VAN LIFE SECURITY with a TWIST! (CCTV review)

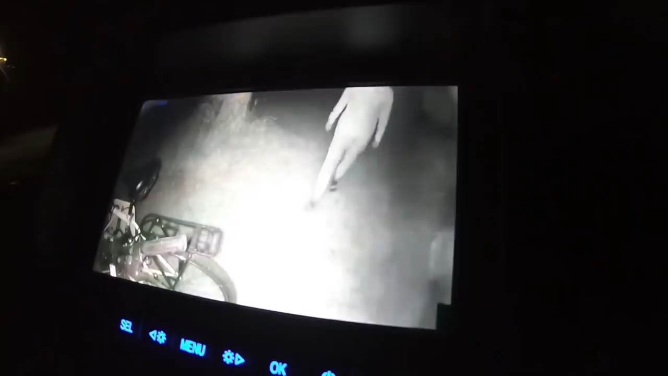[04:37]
When we tested, it was pitch black outside and then you put that on and obviously does its thing and you can completely see in the dark.